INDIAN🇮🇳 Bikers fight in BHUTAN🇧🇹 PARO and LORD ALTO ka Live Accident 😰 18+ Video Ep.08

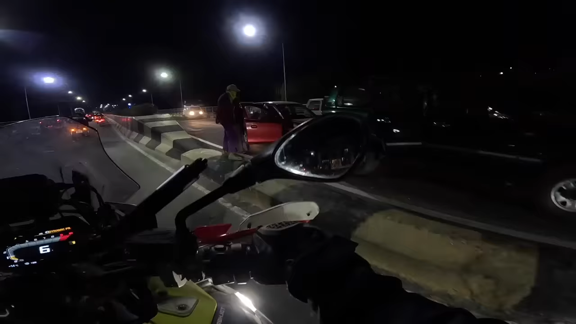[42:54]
ओ भाई भूटान में भी एक्सीडेंट देख लिया, पूरा बम्पर चला गया।
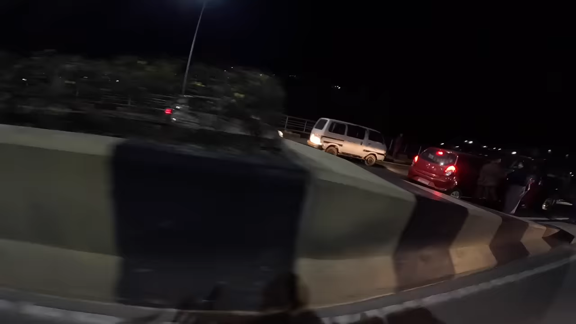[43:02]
ओ लॉर्ड ऑल्टो थी भाई, लॉर्ड ऑल्टो का एक्सीडेंट हुआ है, हे भगवान लॉर्ड ऑल्टो को ठीक रखना।
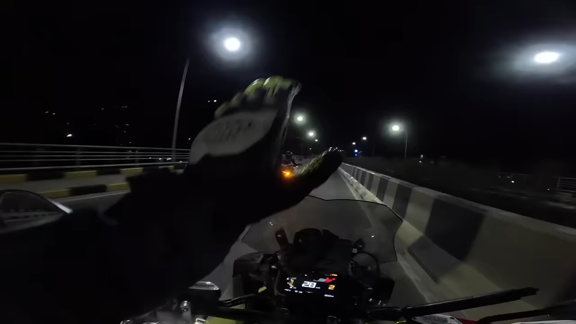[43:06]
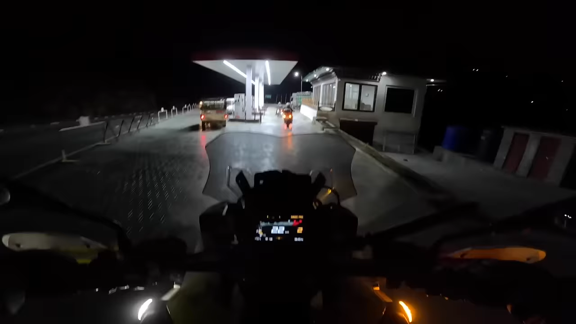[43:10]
अब करवाएंगे पेट्रोल रिफिल, जब से मैं घुसा हूँ ना भूटान में एक ही बारी पेट्रोल करवाया, अभी 47 किलोमीटर अभी भी दिखा रहा चलेगी, लेकिन भरवा लेते हैं।
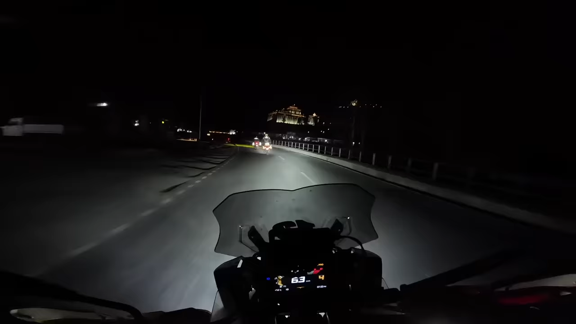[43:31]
मुझे नहीं पता गोप्रो में नज़र आ रहा है नहीं आ रहा,
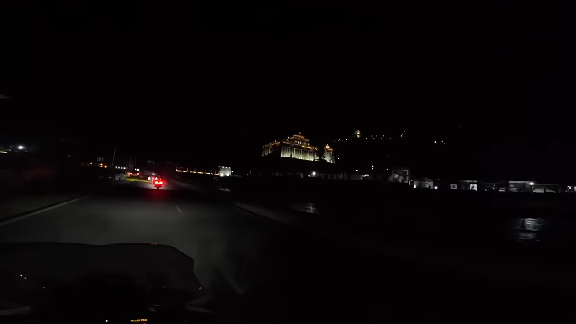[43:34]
ये है पारो झोंग, बहुत ही बेहतरीन दिख रहा है,
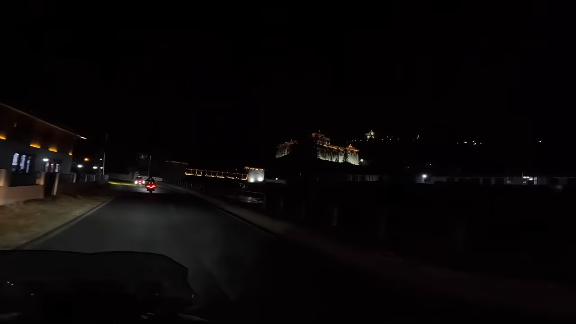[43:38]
अलग ही लाइटें दिख रही है रात को ना इसकी, दिन में फिर से दिखा देंगे, बहुत सुंदर है बहुत सुंदर।